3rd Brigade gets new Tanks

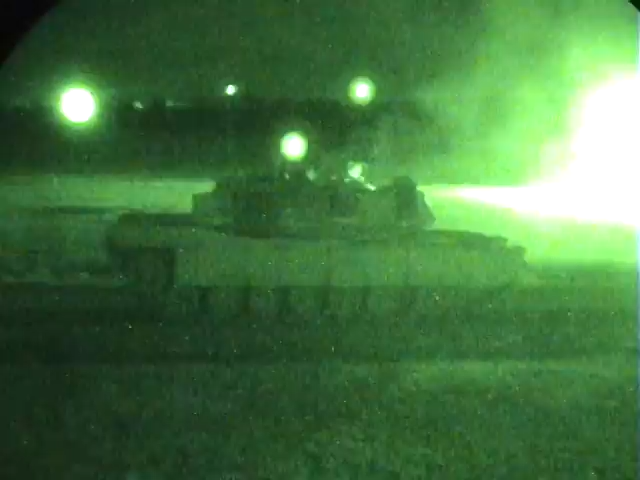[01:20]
It allows the tank commander to shoot a .50 caliber weapon under